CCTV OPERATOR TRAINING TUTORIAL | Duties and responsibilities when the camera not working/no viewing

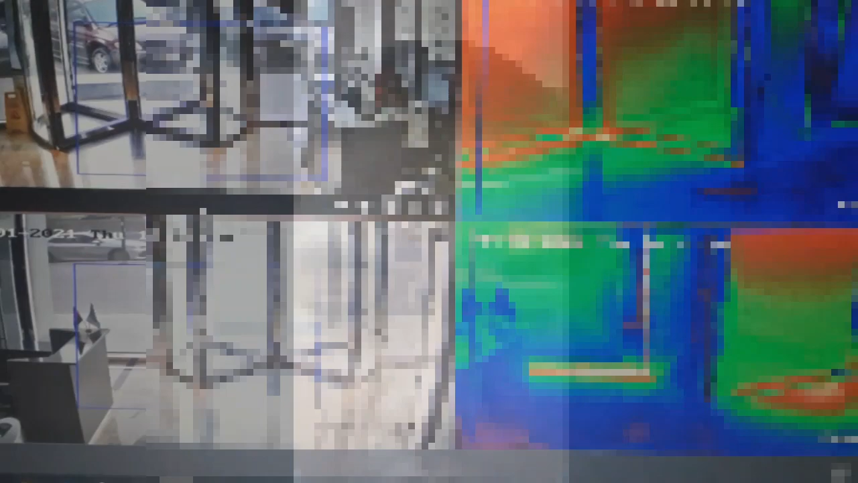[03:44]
Ganito din yung itsura ng Hikvision o IBMS.
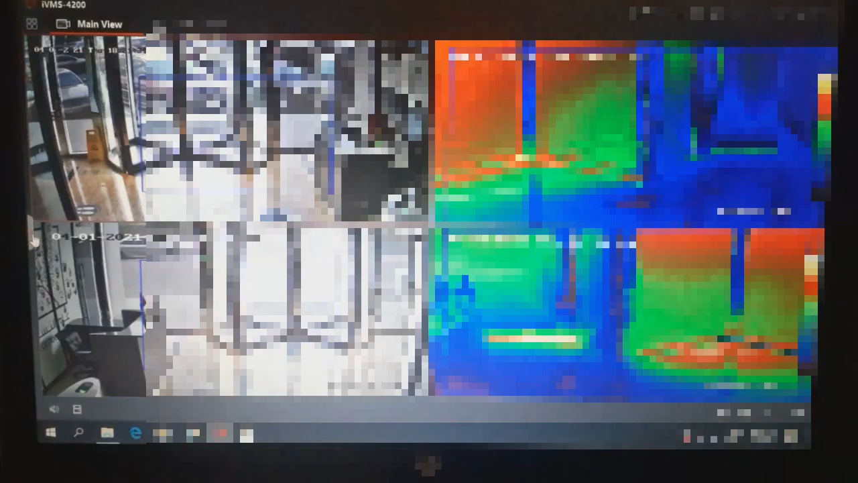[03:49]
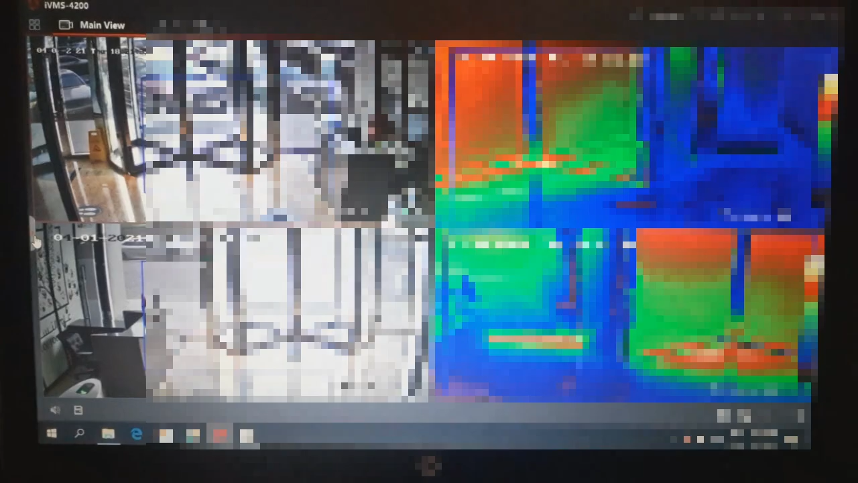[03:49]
Hanap ng camera name, hanapin mo lang yung arrow sa left side, tapos pipindutin mo,
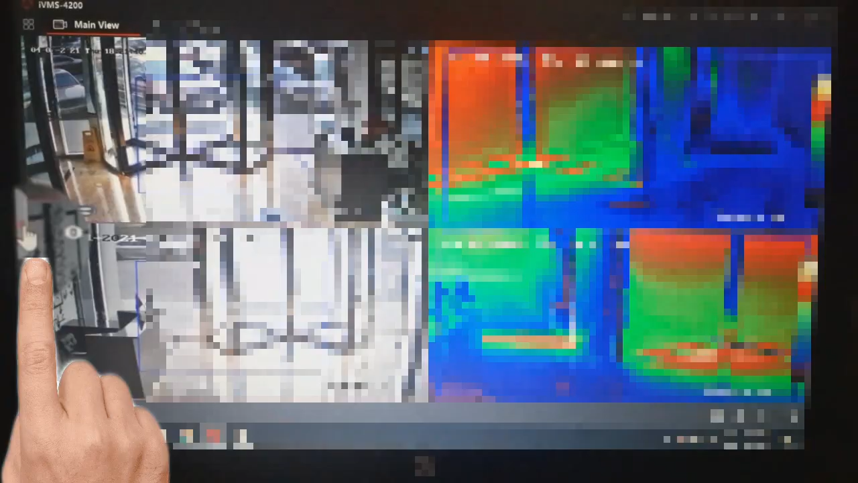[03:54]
lalabas na yung mga camera name dan, yung settings. Ganun pa rin yung gagawin.
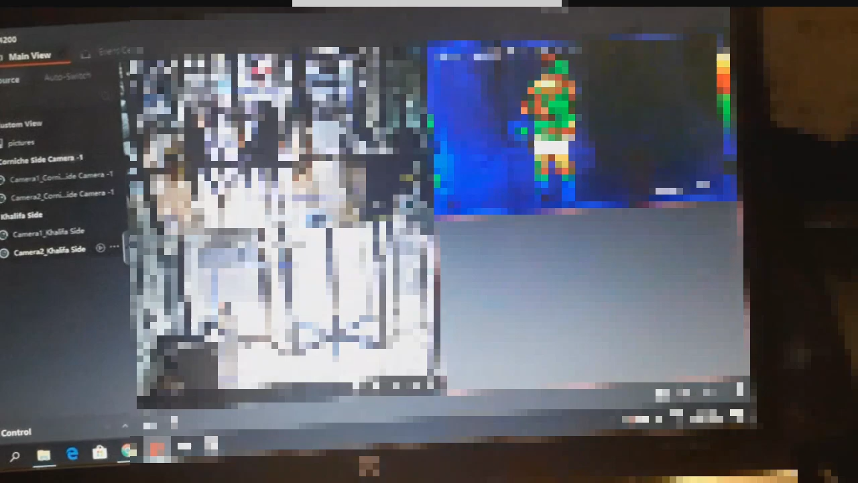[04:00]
Maghanapin yung camera name at saka idadrag mo dun sa tiles ng walang viewing.
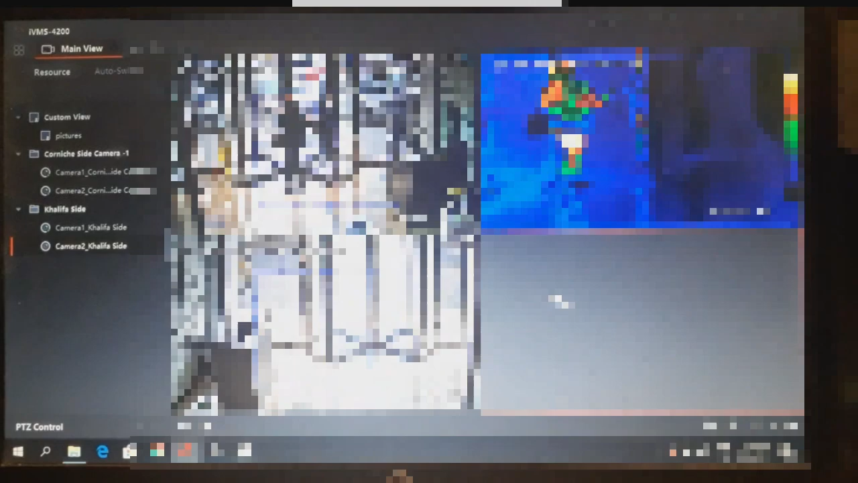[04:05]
Second, pag hindi pa rin bumabalik yung viewing, ay pwede nyong i-check yung IP address ng camera.
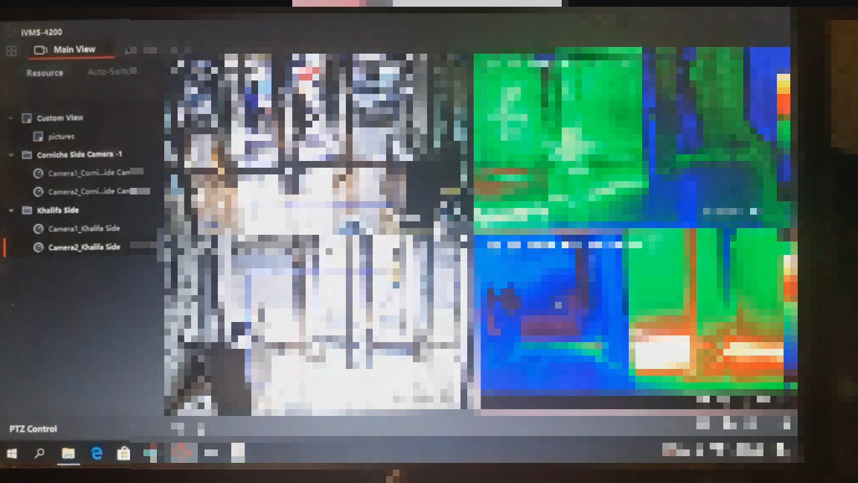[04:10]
Dito tuturuan ko kayo kung paano i-check yung IP address o IP ping. Dito mo malalaman kung ang problema ng camera ay sa camera o sa mismong system.
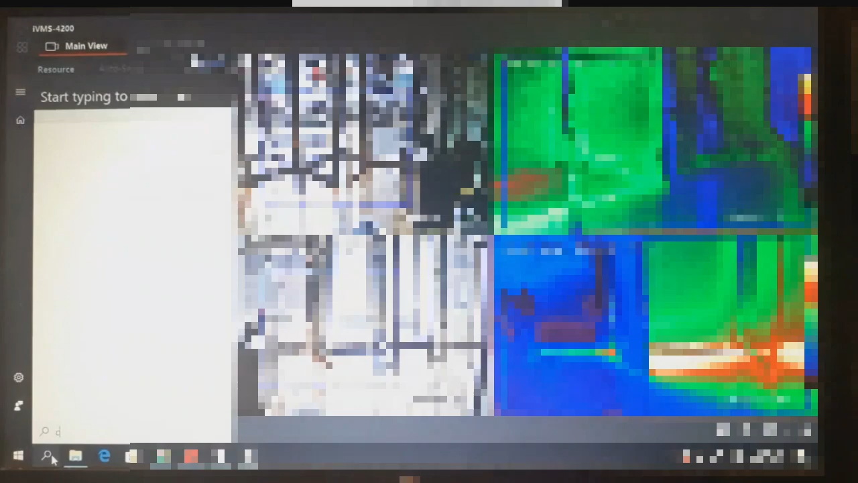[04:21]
Dapat alam nyo yung IP address ng bawat camera.
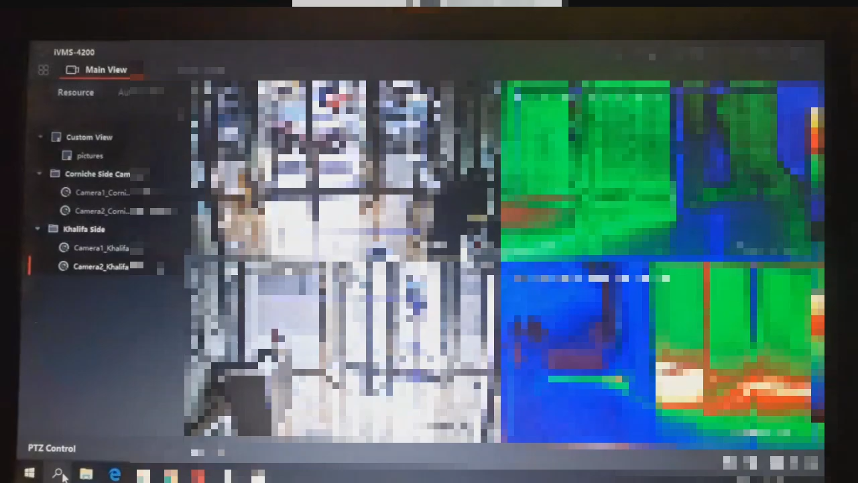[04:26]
Kung hindi nyo alam yung IP address ng camera, pwede nyo in dun sa contractor.